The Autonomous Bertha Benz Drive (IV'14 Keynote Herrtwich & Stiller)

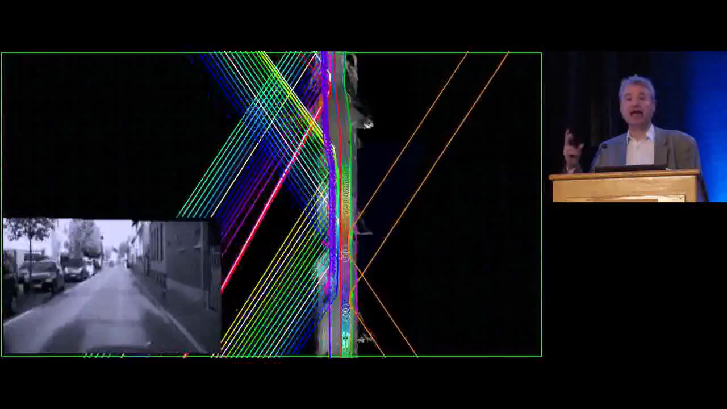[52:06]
it means it is the position of the oncoming vehicle at that particular time encoded by the color.
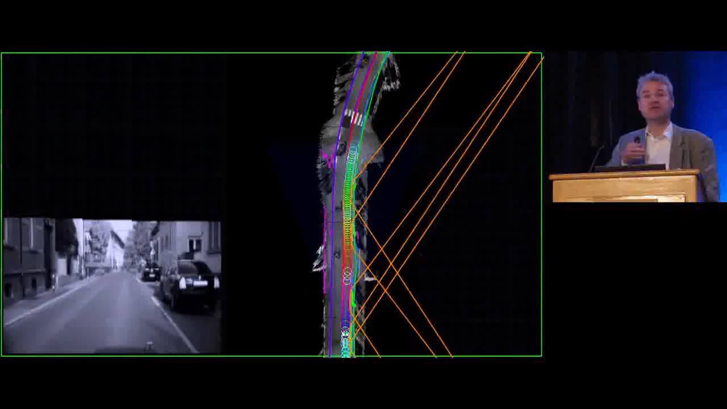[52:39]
and people from the oncoming lane very often drove on our lane and just had to cooperate
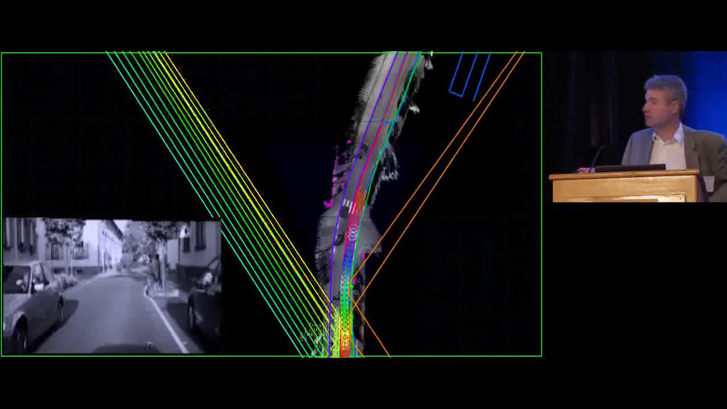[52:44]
with these other traffic participants.
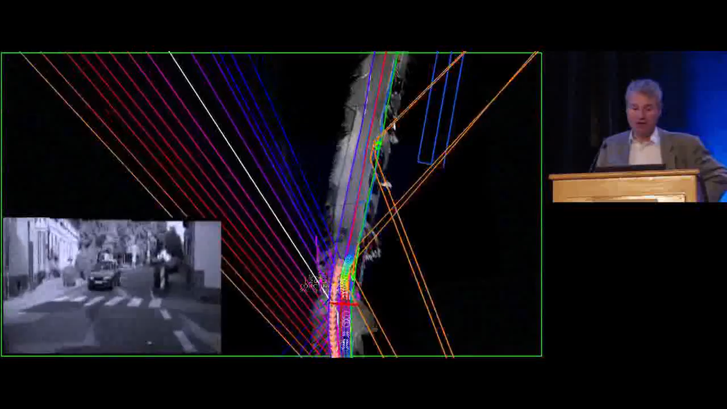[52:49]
So we see some narrow passages here where we really, really actually give hardly enough space for two vehicles, so at that time the vehicle decided to stop when we move on,
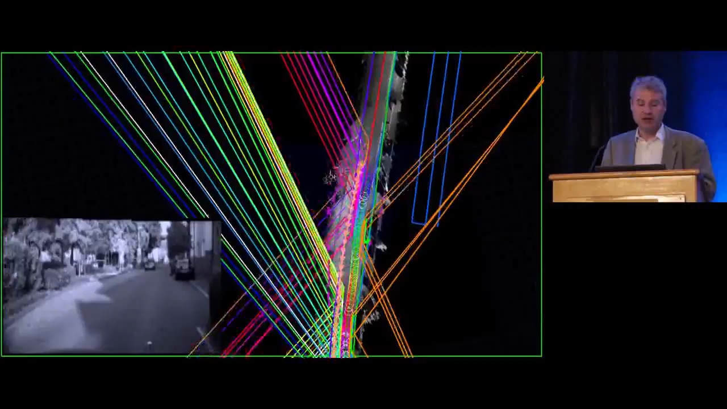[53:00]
we see the planning for this oncoming vehicle,